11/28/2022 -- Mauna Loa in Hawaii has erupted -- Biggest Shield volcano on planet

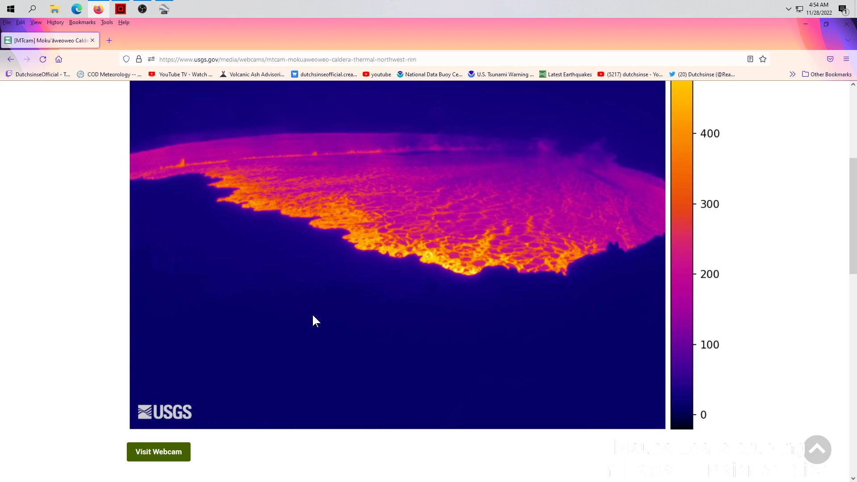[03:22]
so temperatures i think this is in celsius is that celsius if it's not it's fahrenheit right
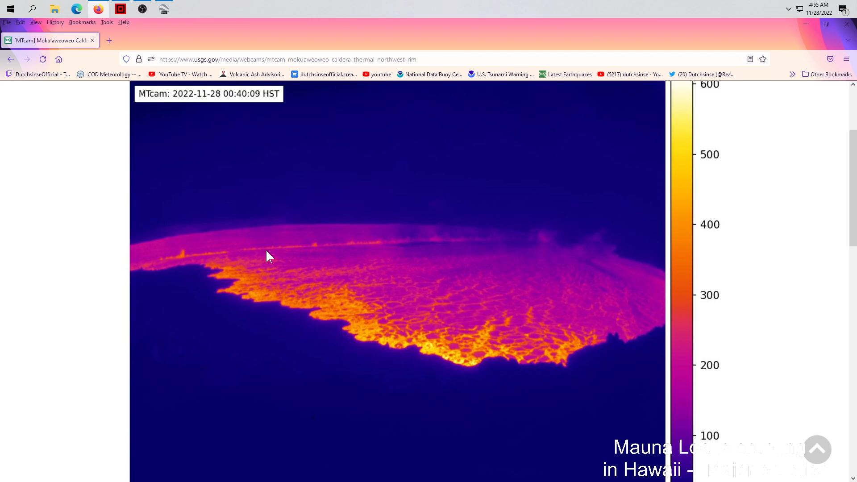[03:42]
the center rift if you will or the center fissure going through the center of the caldera this is a big deal really big deal okay